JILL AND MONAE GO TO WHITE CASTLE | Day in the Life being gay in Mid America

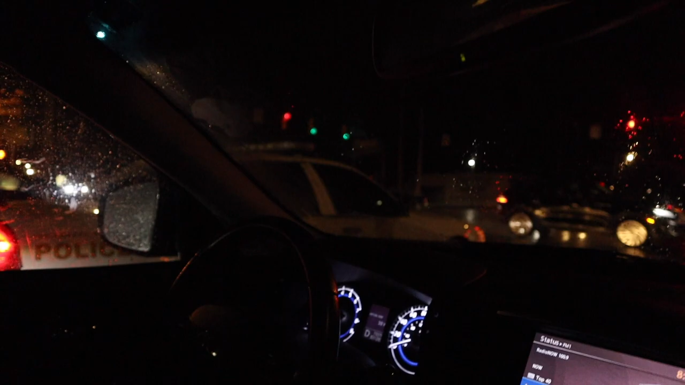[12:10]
a cop just pulled up next west they have bigger problems bless their soul for not pulling us over for going over dude thank god for this red light that's all i can say yeah thank